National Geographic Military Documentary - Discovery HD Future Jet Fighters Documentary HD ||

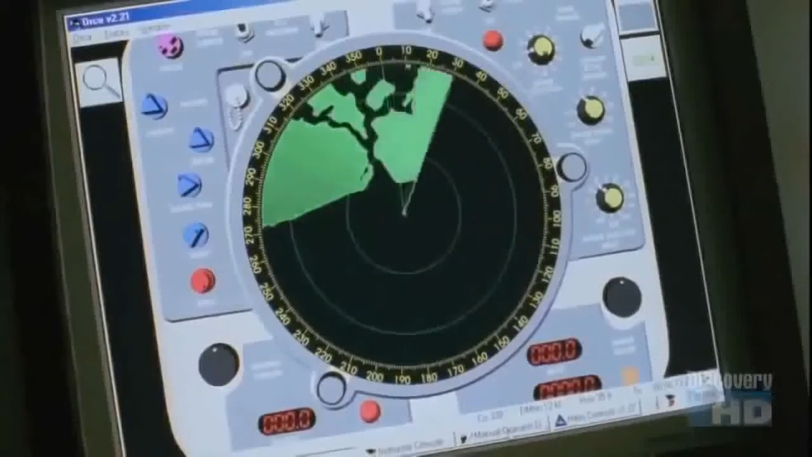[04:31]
Non-stealthy aircraft was created to counter advances in radar. Radar works by sending out radio waves and measuring the amount reflected back to determine the distance, speed, and course of an object.